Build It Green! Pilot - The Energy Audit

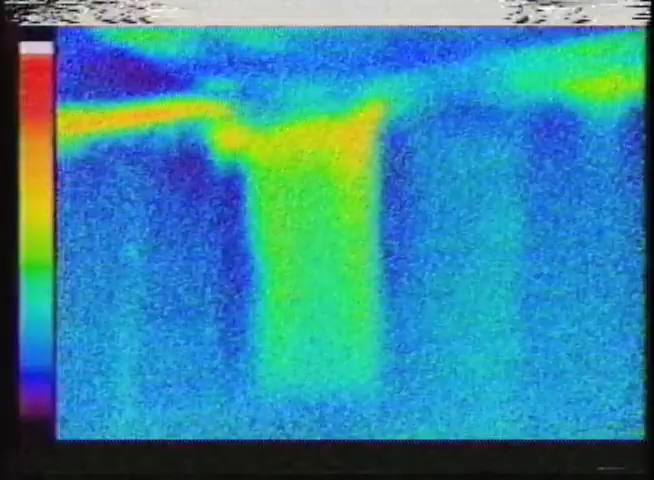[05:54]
Yeah when I was looking over in this area I found that spot right there and you can see that there's a piece of insulation actually missing a square that cavity is missing and then we've got a couple of small areas in this area this uh over the window and then back over here we have blowback occurring.